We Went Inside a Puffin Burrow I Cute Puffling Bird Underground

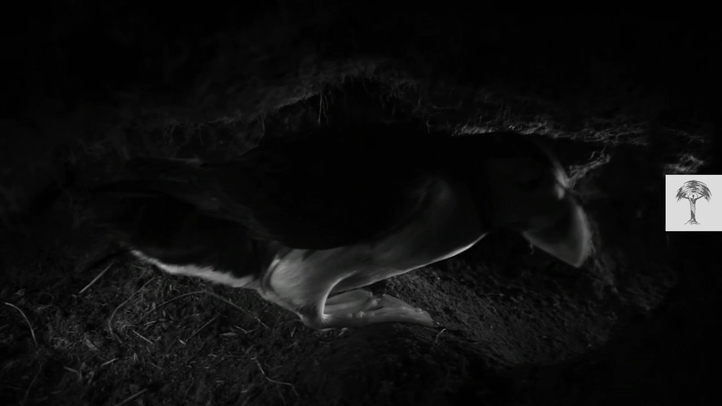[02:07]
This cozy chamber will provide a secure hideaway for the mating pair's single egg.